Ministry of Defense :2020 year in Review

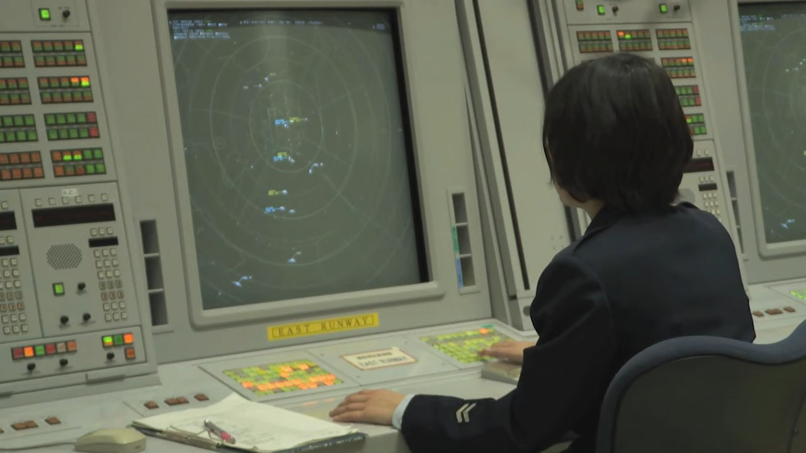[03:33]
If any suspicious aircraft heading to Japan's territorial airspace are detected,